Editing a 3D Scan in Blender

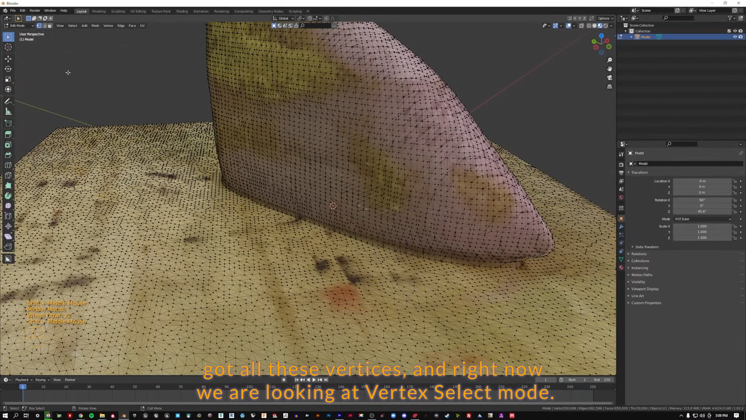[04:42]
And right now we are looking at vertex select mode. If we switch that to edge select mode,
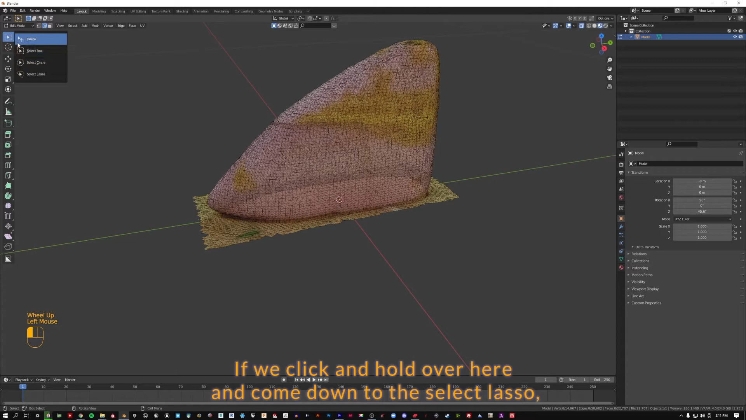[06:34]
If we click and hold over here, we can come down to the select lasso. Zoom in.
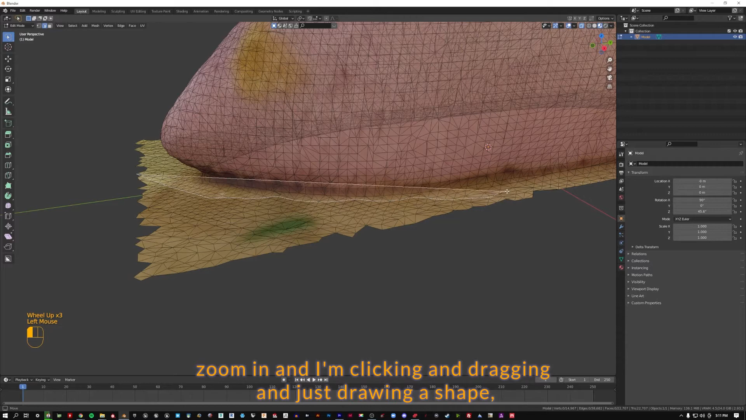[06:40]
And I'm clicking and dragging and just drawing a shape. If we let go, it'll snap to close that shape.
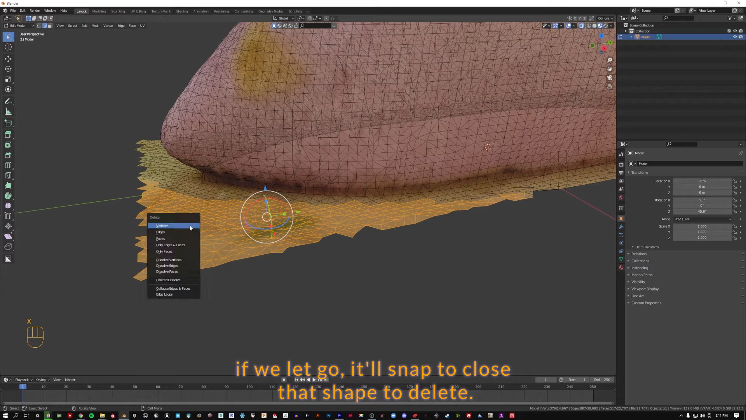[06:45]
And we can hit X to delete. Going back around.
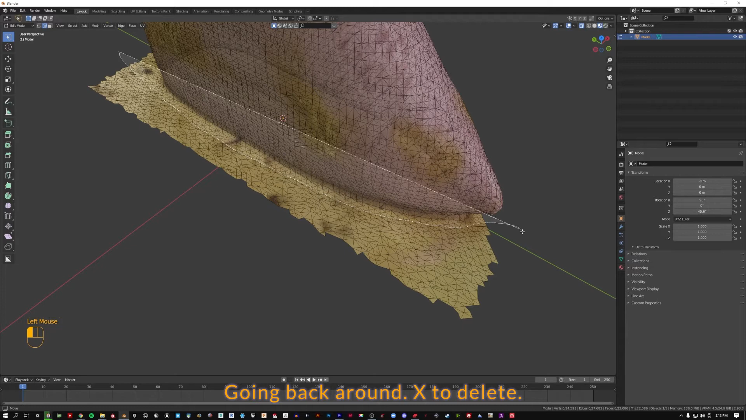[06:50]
X to delete. You can do this in edge mode, face mode, or vertice mode.
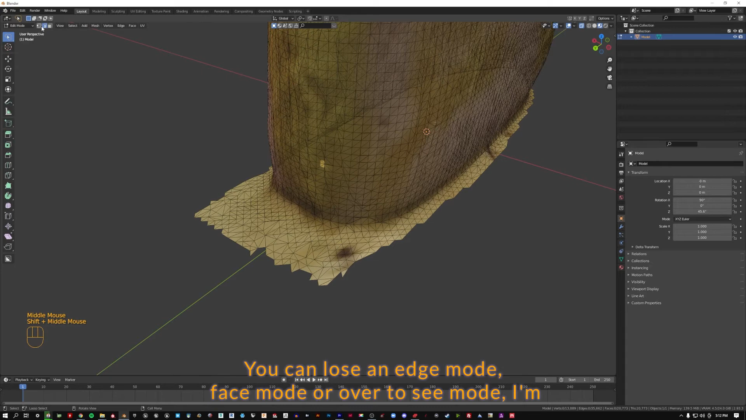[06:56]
I'm going to switch to vertice mode.
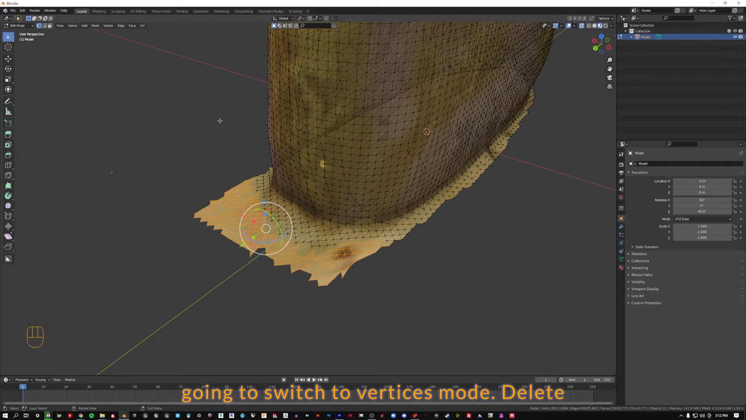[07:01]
Delete.
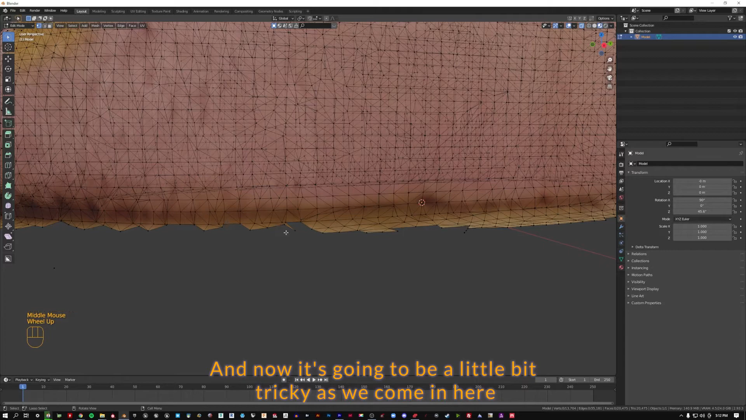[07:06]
And now it's going to be a little bit tricky as we come in here and we try to just find the perfect place to cut this. We've got this sort of flange left.
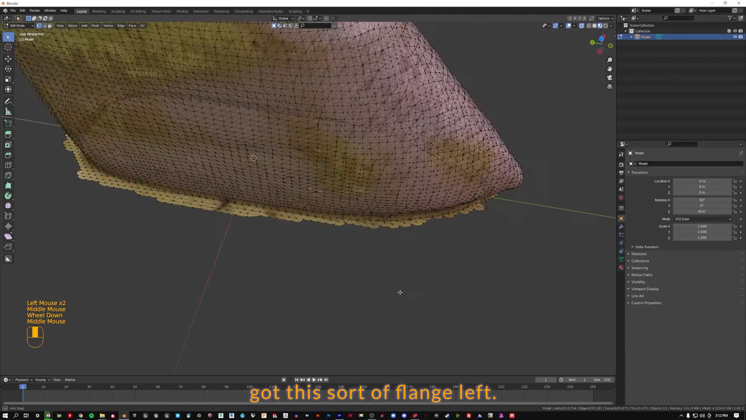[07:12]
So let's use the viewport as an accuracy tool.
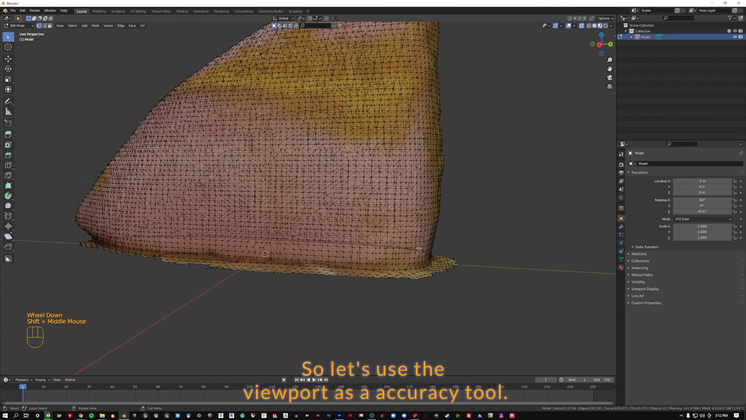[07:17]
I'm going to switch back to a box select mode and click on one of my major axes looking at it from the side or the front or the back or the other side.